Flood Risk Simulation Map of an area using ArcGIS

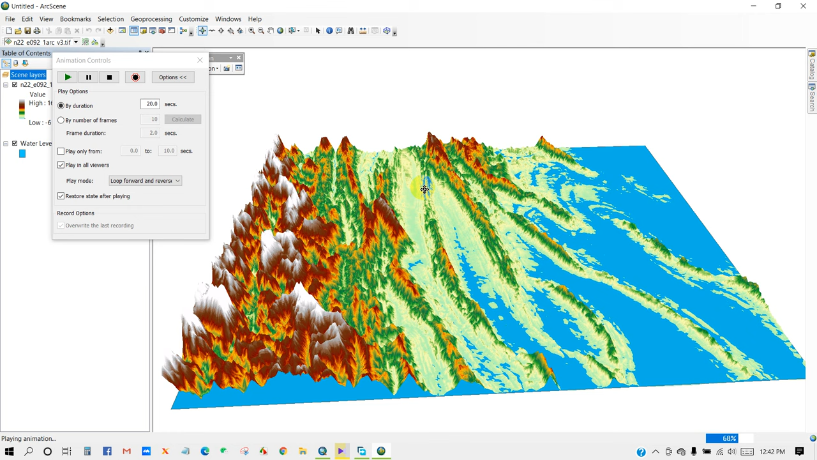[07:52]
so you can see here uh your area will be inundated so the inundation uh scenario will be look like that